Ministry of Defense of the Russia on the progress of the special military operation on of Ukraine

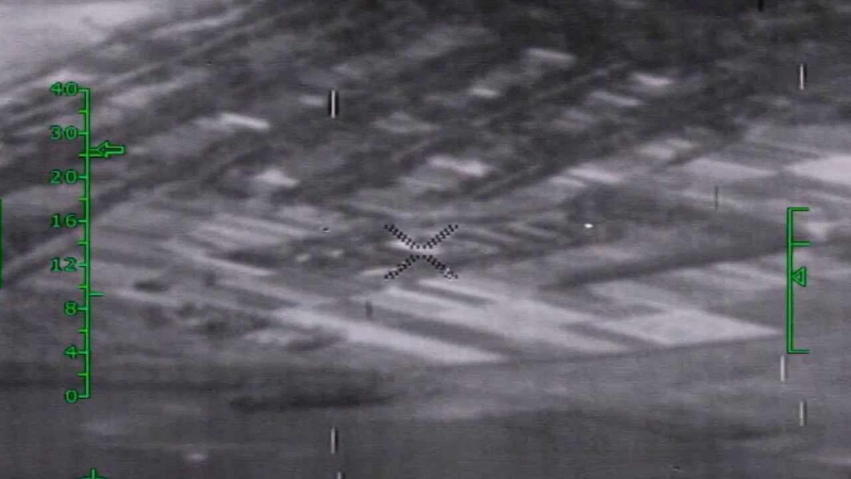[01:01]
В том числе уничтожены живая сила и военная техника в районах Веселая, Приволье и Богородича ДНР.